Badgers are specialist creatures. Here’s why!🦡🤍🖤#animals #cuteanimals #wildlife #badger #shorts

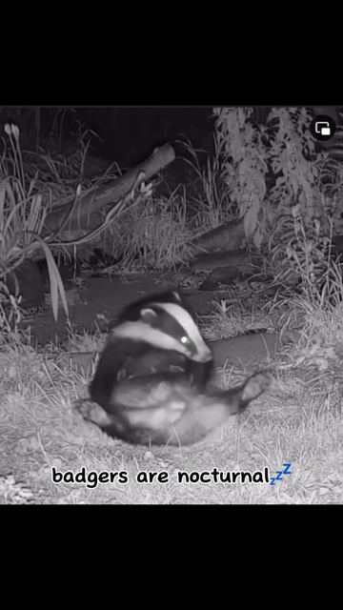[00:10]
Badgers are nocturnal, which means they do most of their activities in the night. This one is being a little naughty.